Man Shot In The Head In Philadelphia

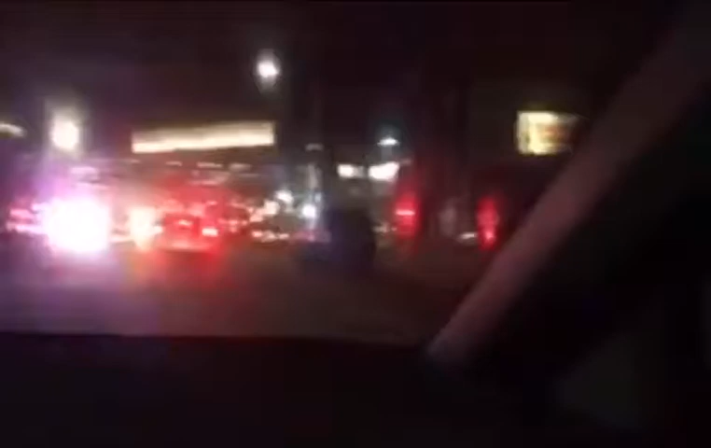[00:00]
Man, look at all of them, man. Yeah, they've been watching for a while. And there's an ambulance right there. Someone probably, like... Somebody OD'd. It's possible.